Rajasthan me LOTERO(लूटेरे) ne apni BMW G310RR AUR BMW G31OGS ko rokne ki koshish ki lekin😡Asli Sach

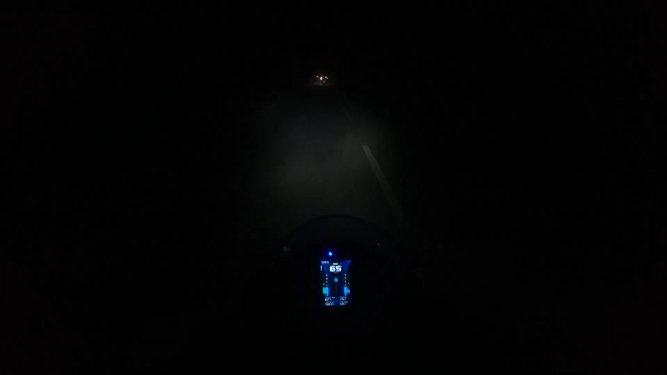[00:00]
और एक यह बंदा है पता नहीं क्यों बीच में बाइक रोक रखी है और हमको हाथ दे के रोके जा रहा है बार बार
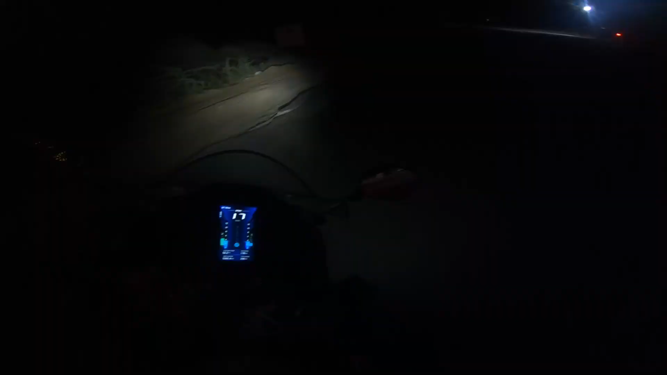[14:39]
कि निकलते ही ओफ रोड क्या वात है हमको वैसे भी किसी ने बताया था जैसल में कि
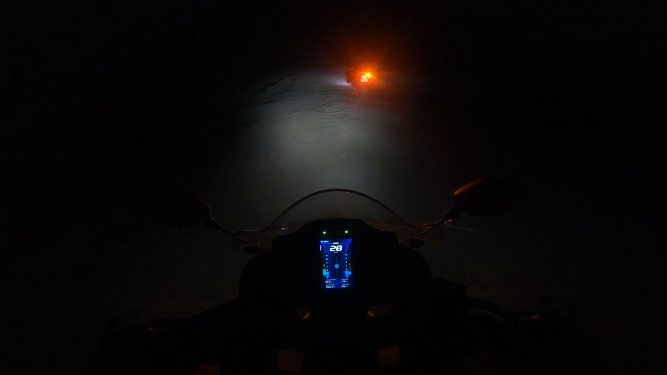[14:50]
यह जो एक जगह पड़ती है जलोरी करके उसके बाद का रस्ता काफी खराब है तो वह हम अभी एक्सपीरियंस करी रहे हैं यह रस्ता पूरा ऐसा ही है खराब खराब सा लेकिन आगे जाक पाइब साड़े साथ हो गया जीपियस में तो ग्यारा वजे तक दिखा रहा है तो भाई सब यहां